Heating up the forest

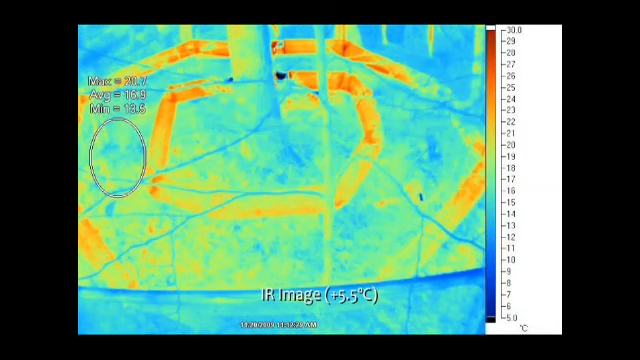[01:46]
and they receive heat year-round 24-7 so that we're able to